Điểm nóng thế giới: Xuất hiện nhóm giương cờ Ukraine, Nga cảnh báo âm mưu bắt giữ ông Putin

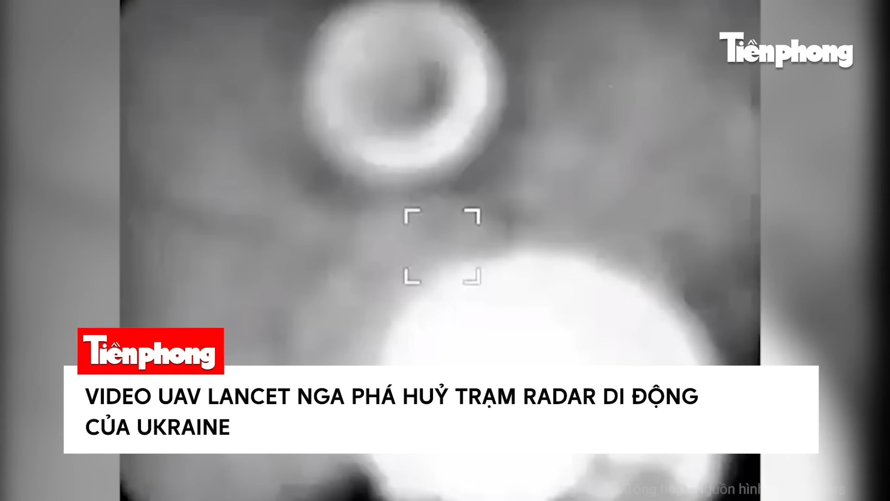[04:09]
Mới đây, Bộ Quốc phòng Nga cho biết, máy bay trinh sát trên không nước này phát hiện trạm radar Malachit-M ở khu vực Sumy của Ukraine, giáp với vùng Kursk.
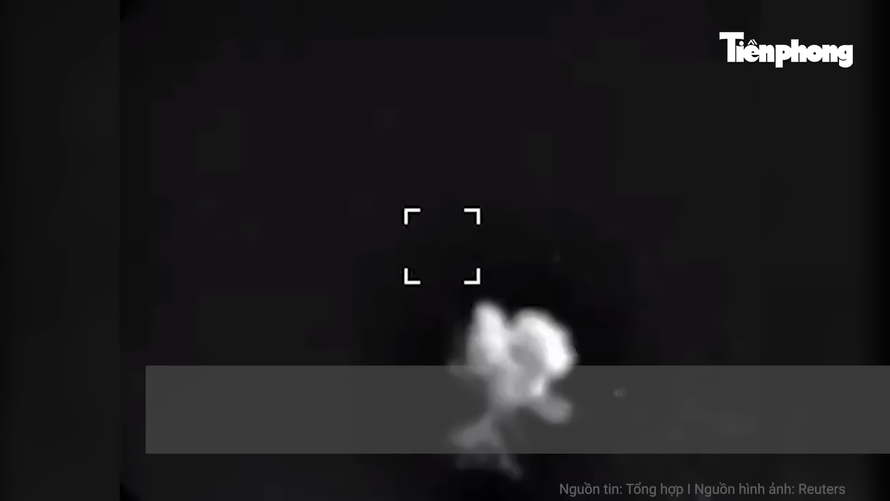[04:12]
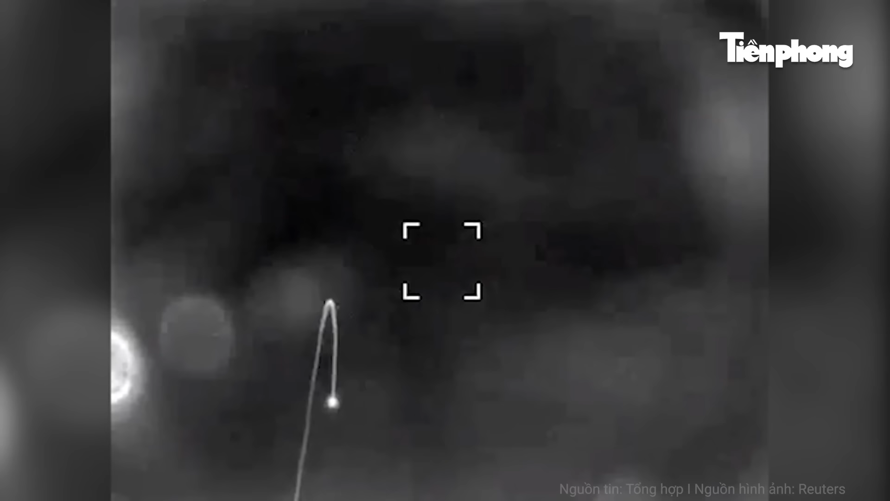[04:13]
Trạm radar này sau đó bị phá hủy hoàn toàn bởi máy bay không người lái cảm tử Lancet.